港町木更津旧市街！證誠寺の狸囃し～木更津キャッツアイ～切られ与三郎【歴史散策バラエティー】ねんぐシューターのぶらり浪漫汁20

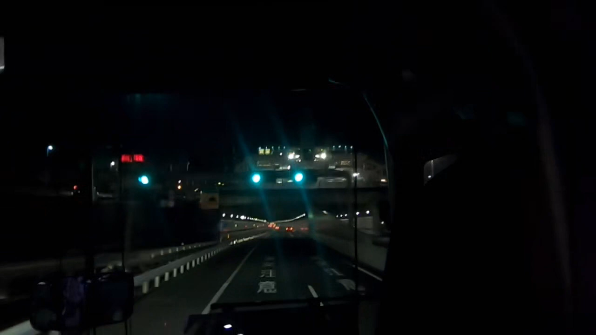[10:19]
海ホタルをバスから撮った風景でございます。